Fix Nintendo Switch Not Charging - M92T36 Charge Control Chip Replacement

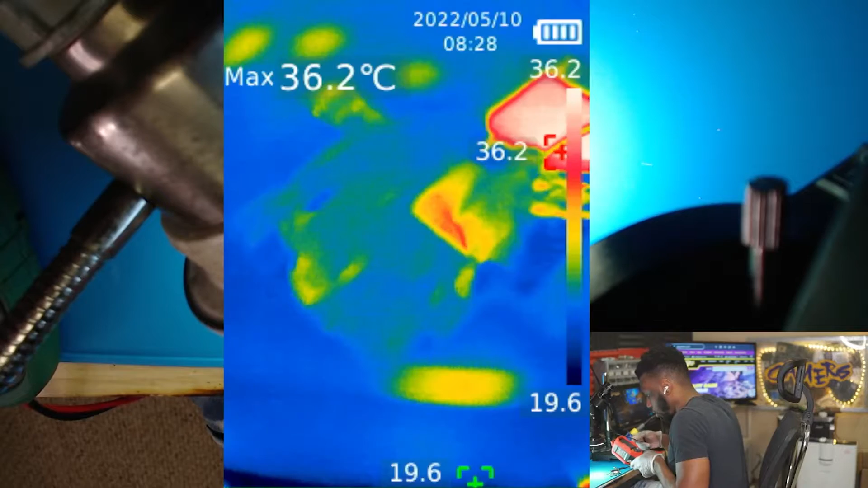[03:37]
On screen: max 36.2°C
So let's see if we see anything. I have it plugged into power and I don't see absolutely anything running too hot.
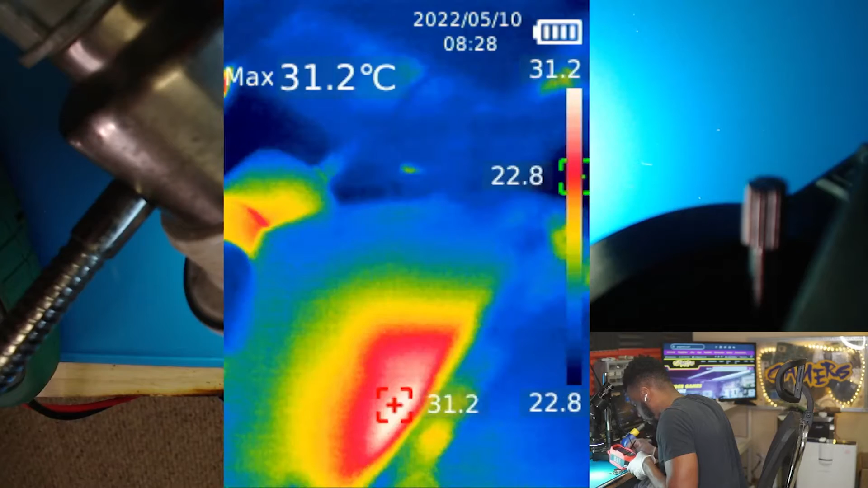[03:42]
On screen: max 31.2°C
All right. So I just plugged in the battery to see if that will jumpstart anything.
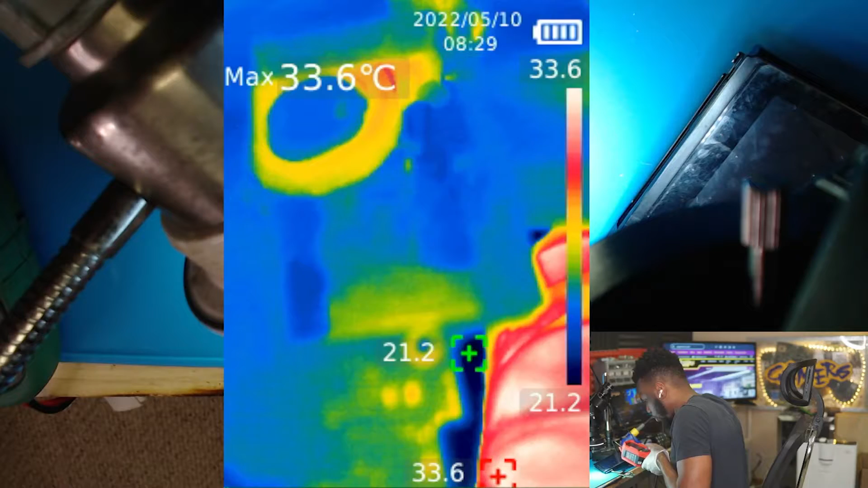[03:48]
On screen: max 33.6°C
So looking all over the place, I don't see anything.
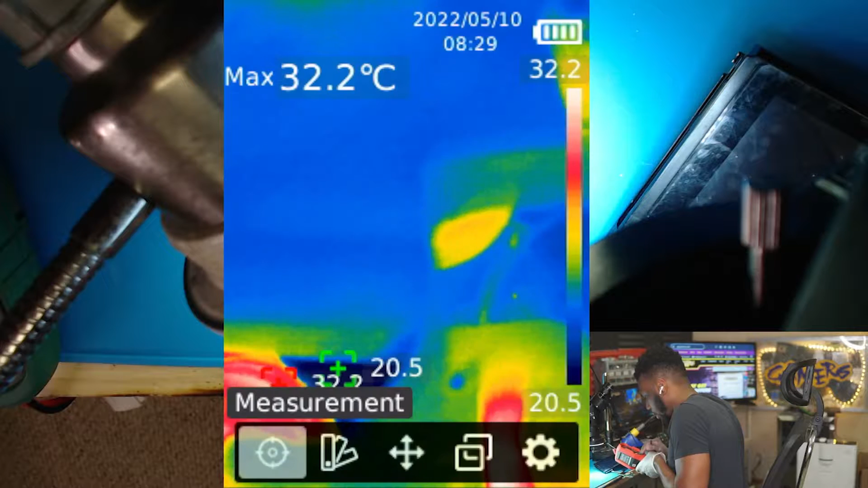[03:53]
On screen: max 32.2°C
Let's change our color scale to iron. And I don't see any chips or anything getting too hot on this board.
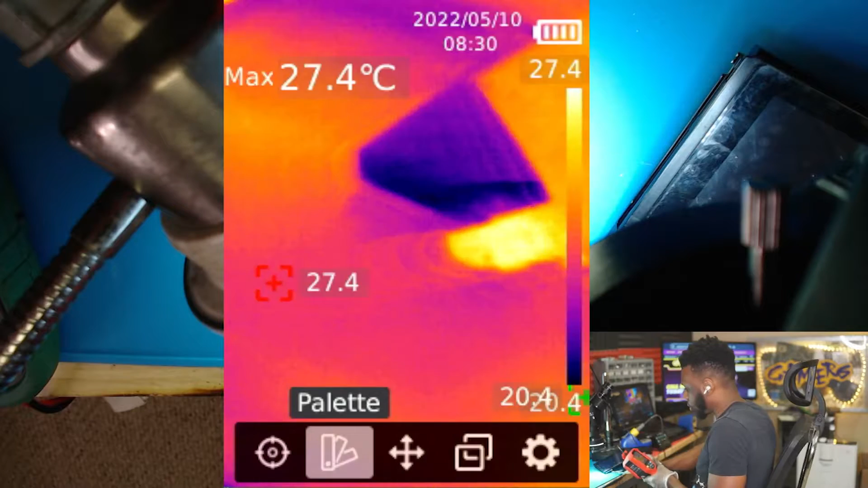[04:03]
On screen: max 27.4°C
Everything seems stable. Everything seems normal.